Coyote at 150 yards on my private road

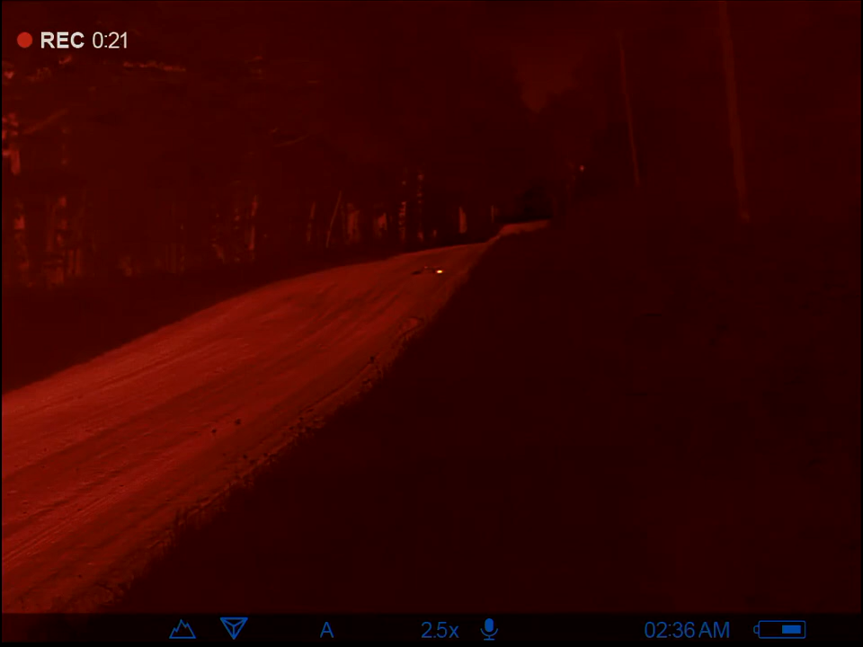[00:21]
He's running down the side where he got the... Yup. Yup. Yup, there's more come out. Yup.
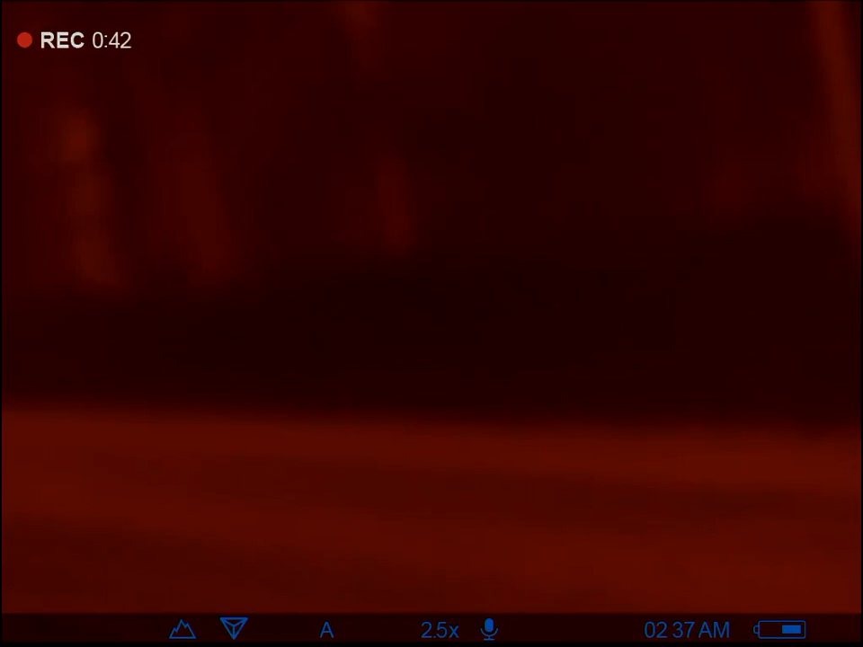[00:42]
Good shooting, bud. Good shooting, good shooting. That was great. Good shooting, man.